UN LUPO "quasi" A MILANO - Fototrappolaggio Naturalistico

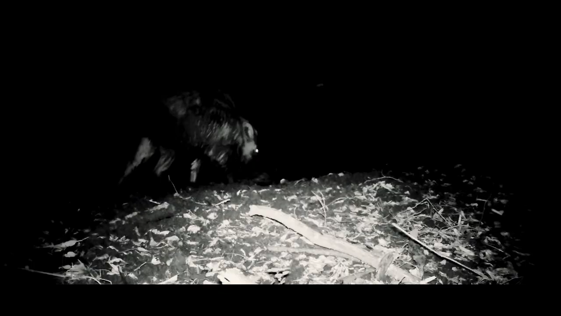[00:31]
tassi cinghiali volpi l'anno scorso appunto abbiamo lasciato la fototrappola qui per
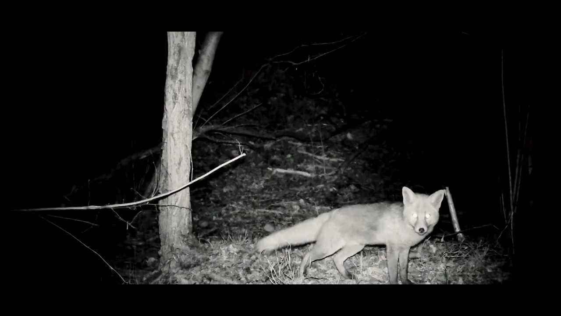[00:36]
monitorare i movimenti di una volpe la